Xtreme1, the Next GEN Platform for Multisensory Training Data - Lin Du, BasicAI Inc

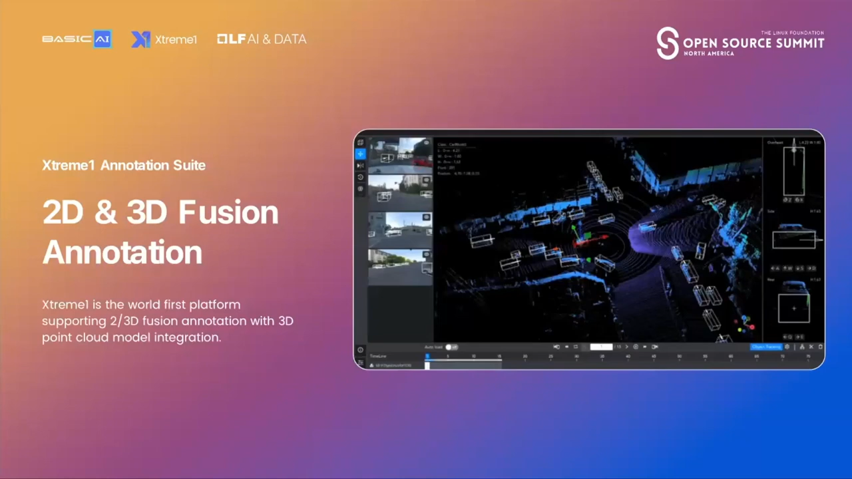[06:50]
In Xtreme 1's Point Cloud 2 set, it is able to handle up to 150 million points cloud in continuous-frame scenarios. And the integrated auto-segmentation models can also boost efficiency by AI trainers.
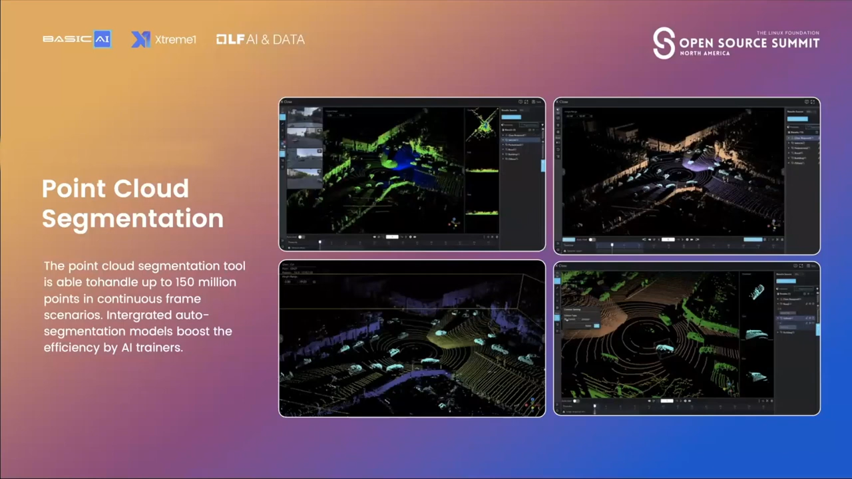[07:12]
In Xtreme 1's annotation suite, we also support a full range of the model capabilities, along with the parameter tuning capability,
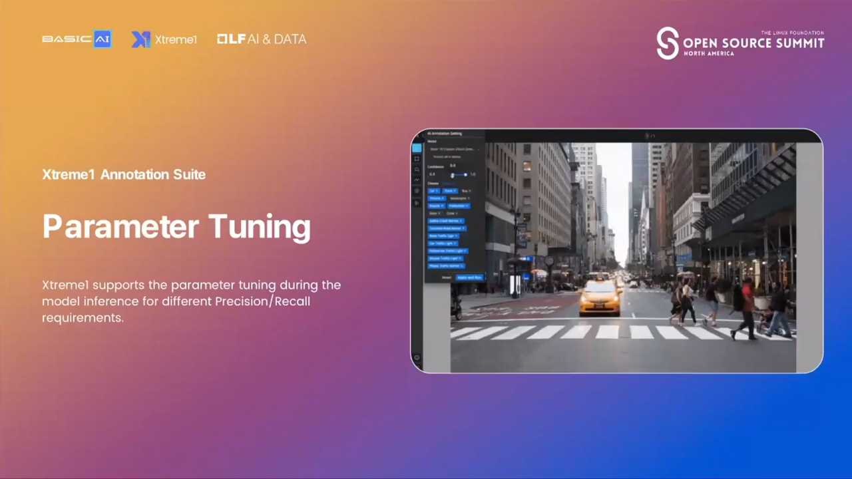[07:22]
so the user may decide their own parameters during the model inference process.
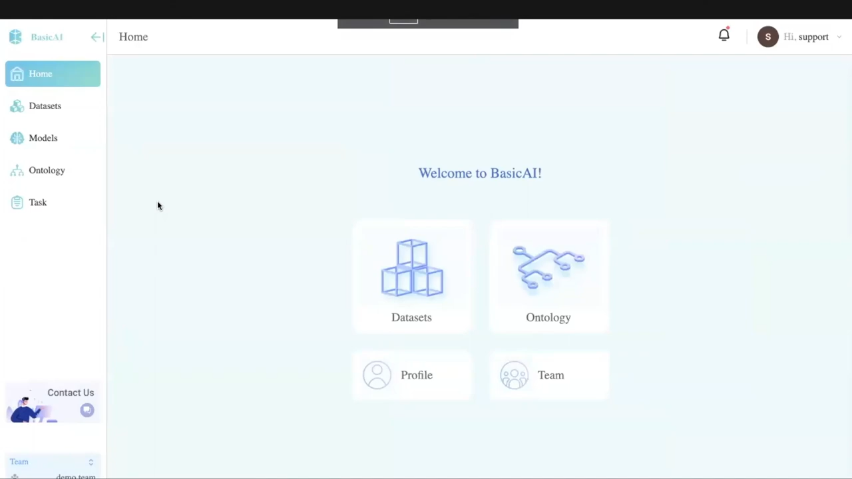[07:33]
Here are some samples.
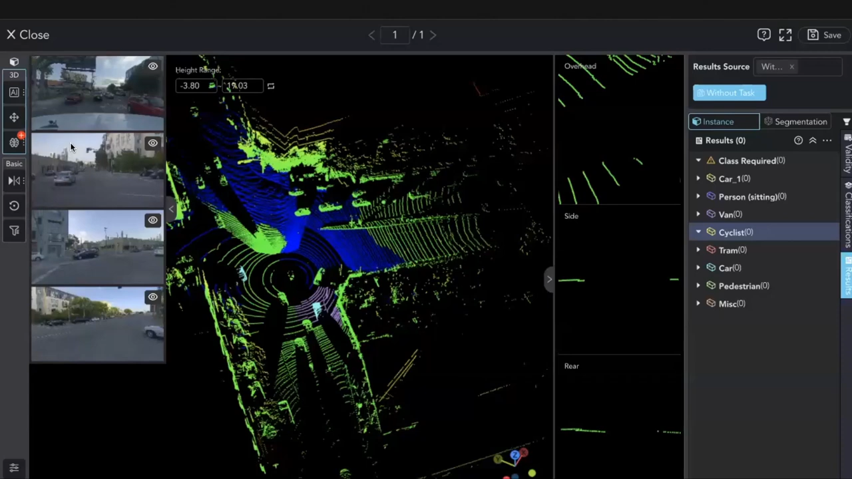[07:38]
In this LiDAR Fusion project, the user may customize their own parameters and models. And one key, the results will be automatically calculated. And human labelers will
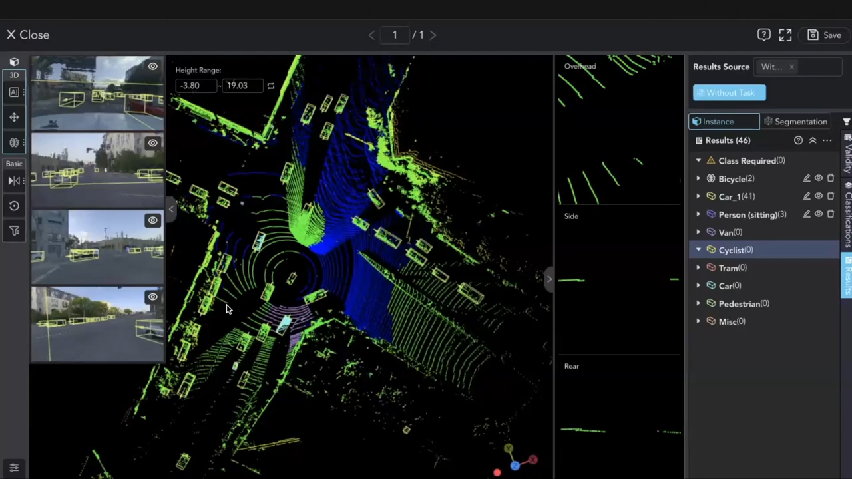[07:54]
only have to check the result and make minor changes of the result.